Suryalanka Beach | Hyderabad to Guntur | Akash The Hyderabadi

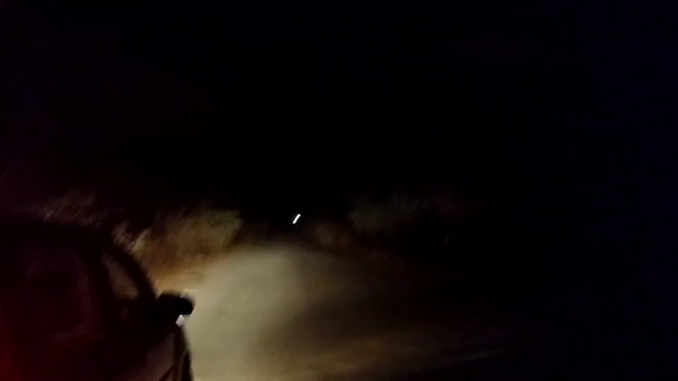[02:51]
हम सभी को तो कुछ नहीं मालूम है। तो देखो गाइस ये रोड इतनी भयंकर है, आगे कुछ स्ट्रीट लाइट्स नहीं है, कुछ भी नहीं है।
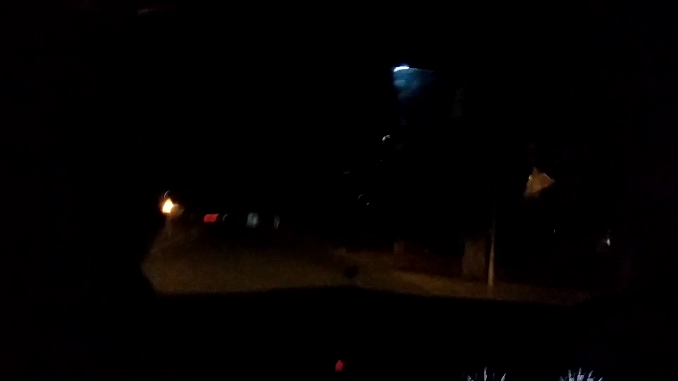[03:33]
ये सीन है यहाँ का, पूरे रोड खाली है, रात 11 होते कि एक जने भी नहीं दिख रहे भाई, मतलब अपने हैदराबाद में ऐसा होता नहीं है।